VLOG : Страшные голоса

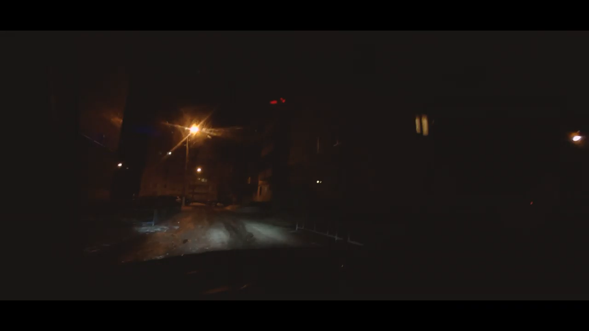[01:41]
Вот, получается, все вот эти вот дворы, они северная сторона, как я уже это миллион раз говорил в видосах, кто раньше меня смотрит. И тут всё очень плохо тает.
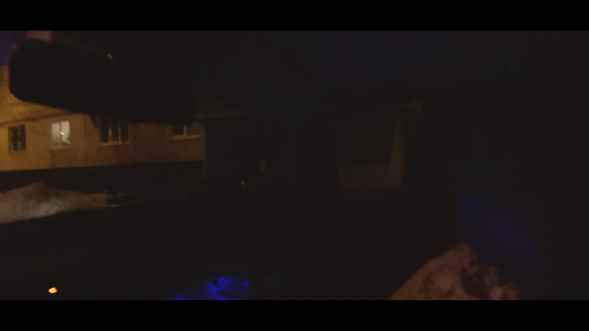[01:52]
Если, допустим, там за домом дороги уже давно сухие, то тут ещё вот такие вот ледяные, я не знаю, канавы, колеи, вот так вот это можно назвать. То есть, даже иногда бывает так, что припарковать машину, из неё вот из этой колеи выехать бывает крайне сложно. Такая вот яма. Из неё надо выезжать.
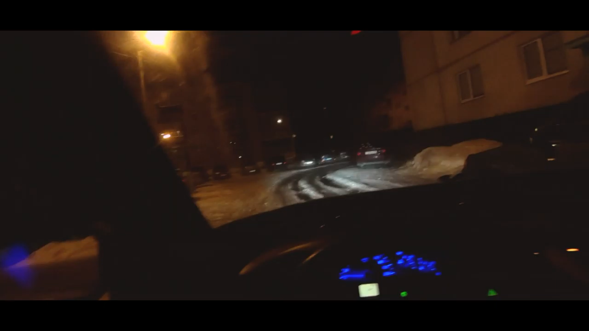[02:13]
Вот, ладно, выехали. Тут ещё как-то безалаберно ставят машины, то есть, вон там она прям на обочине была. У меня был один раз такой случай, вот тоже, грубо говоря, неделю назад.